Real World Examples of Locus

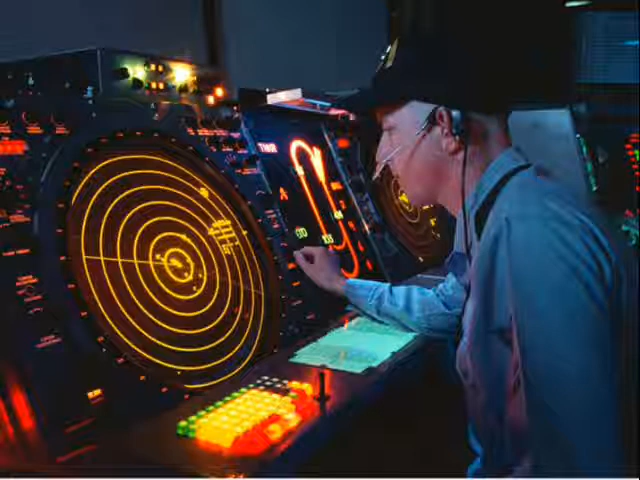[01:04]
Air traffic controllers use radar to keep track of airplanes that are within their airspace. In this example, the given point here is the control tower. The locust of points represents the distance from the tower to specific distances that are within the air traffic controller's jurisdiction.